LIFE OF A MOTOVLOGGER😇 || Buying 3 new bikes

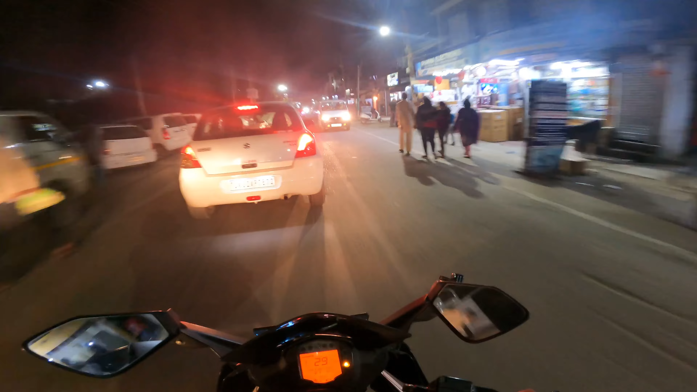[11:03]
क्वालिटी काफ़ी ज़्यादा अच्छी है GoPro की, मैं शूट नहीं करता आज, मैं देख रहा हूँ यार GoPro की पहले क्वालिटी आ रही है ना नाइट में शूट करती थी यार,